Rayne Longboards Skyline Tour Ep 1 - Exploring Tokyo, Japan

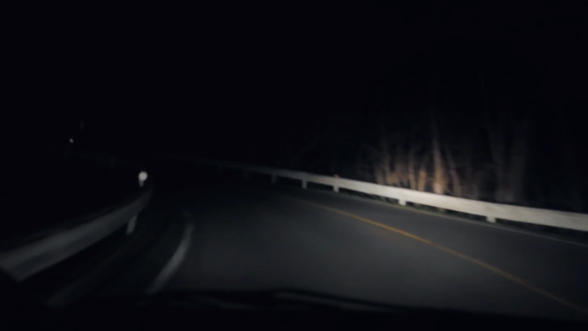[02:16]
First of all, it was nighttime, and all I could think about was how steep it was, and like how intimidating it looked in the night. I was kind of scared.